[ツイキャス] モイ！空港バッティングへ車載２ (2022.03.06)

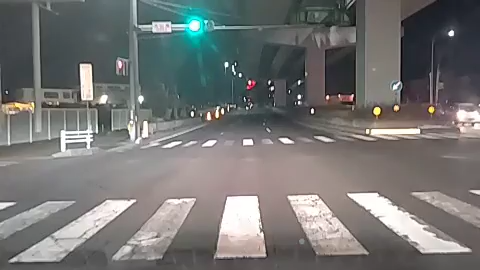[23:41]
見えてまいりました。おやすみなさい。もうすぐバッティングセンターに到着いたします。
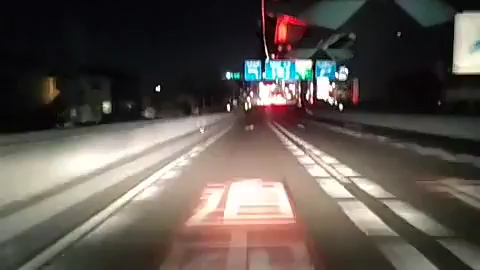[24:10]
この先事故の危険が高い地点です。ご注意ください。